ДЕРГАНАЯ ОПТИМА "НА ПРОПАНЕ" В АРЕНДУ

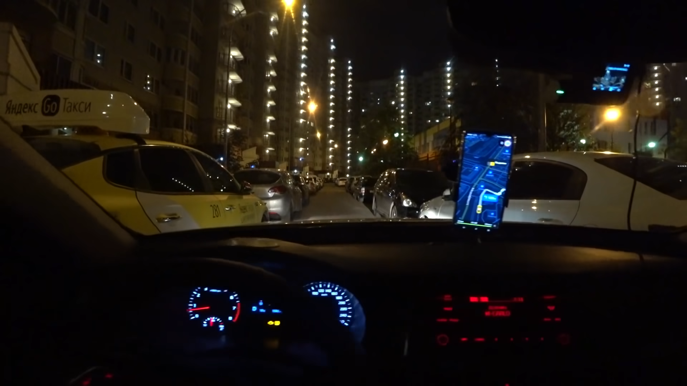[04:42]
с обоих сторон, что еле-еле проезжаешь. Это еще, кстати, нормально считается. Потому что я видел еще хуже. То есть я видел дороги, когда еще уже двор. То есть проезжаешь еле-еле. Ну вот. Ну хорошо, что тут люди зеркала свои прижали. А прикиньте, если в перекресток водителям устроиться, как вы будете здесь ездить? Вы не сможете здесь ездить вообще. Это нереально.
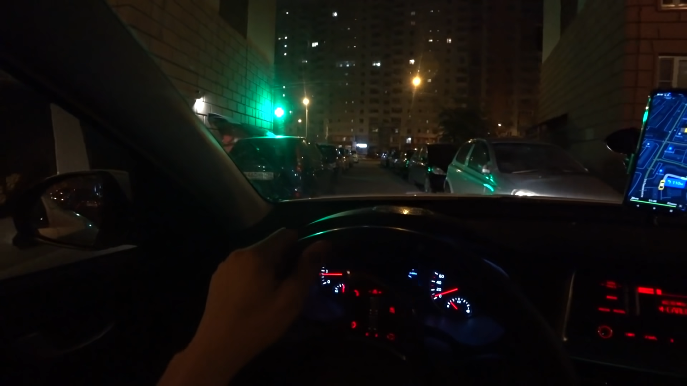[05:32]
Тут, да, тоже. Очень узко. Вот.
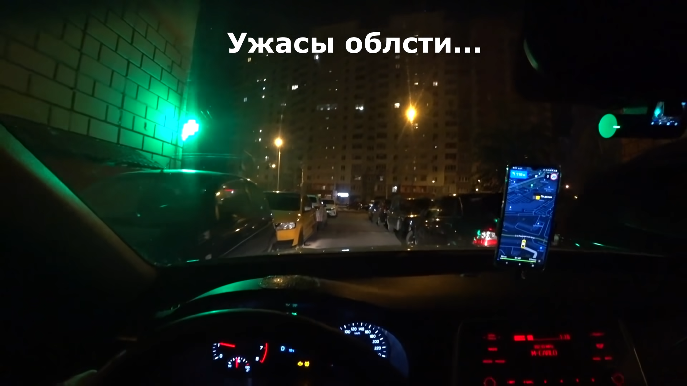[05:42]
Машины такие, конечно же, в зоне риска. Если какой-то неопытный водитель будет заезжать, то сами знаете, что получится.